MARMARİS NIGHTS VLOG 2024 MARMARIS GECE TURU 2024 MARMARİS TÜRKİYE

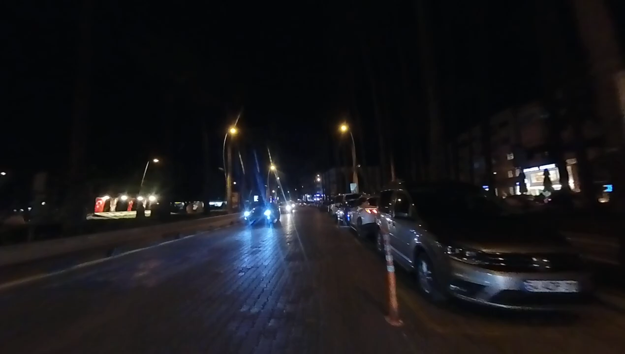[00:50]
Burası da Marmaris'in merkezi. Bunlar da Marmaris'in merkezinde yaşayan insanlar. Kurallara daha fazla